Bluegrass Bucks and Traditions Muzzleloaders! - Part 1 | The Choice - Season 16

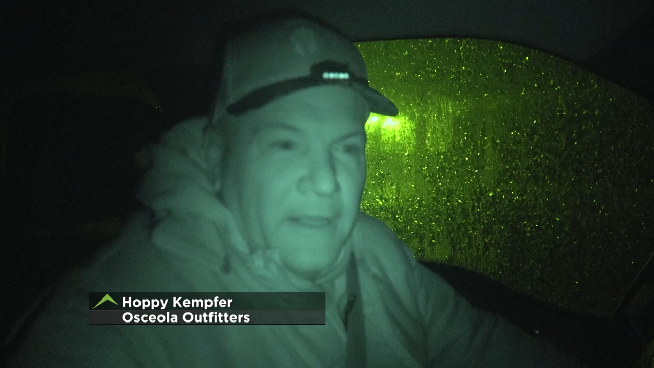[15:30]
Ralph and I, this should be good. Everybody's ready to go except for us and our windshield's iced over. I can't see. But we're going anyway.
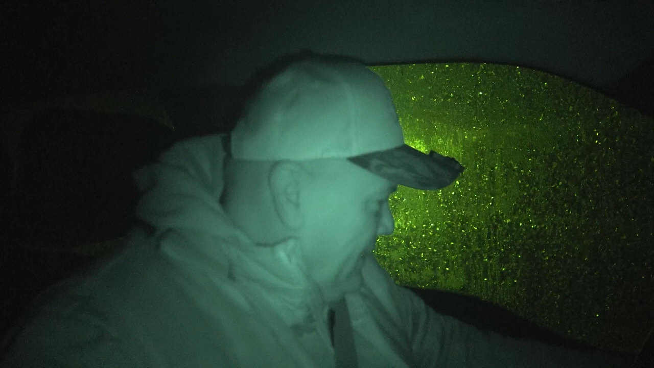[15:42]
I'll show you how we do it in Florida.